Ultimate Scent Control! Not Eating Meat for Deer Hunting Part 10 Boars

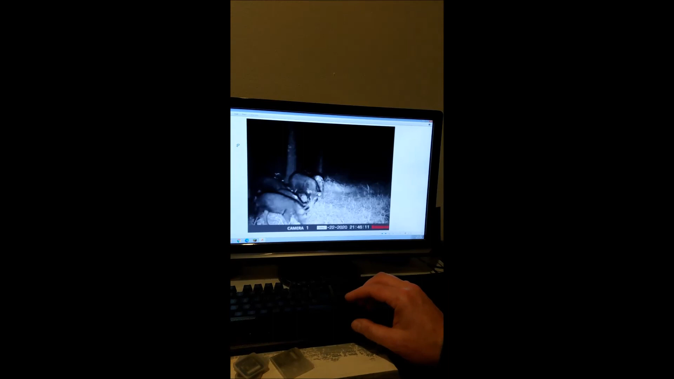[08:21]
no deer in their right mind wants to come around this nonsense